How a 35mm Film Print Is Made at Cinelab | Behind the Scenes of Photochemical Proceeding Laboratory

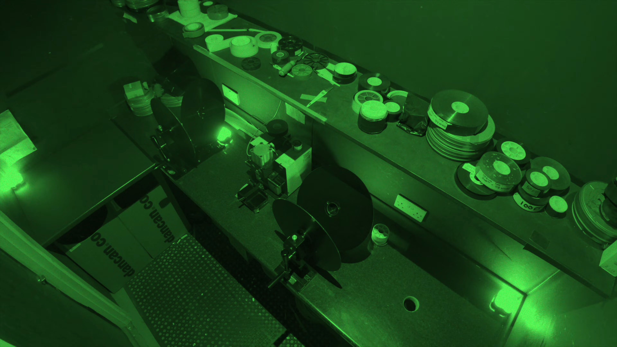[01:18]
goes off into the darkroom where we load the ARRI magazine.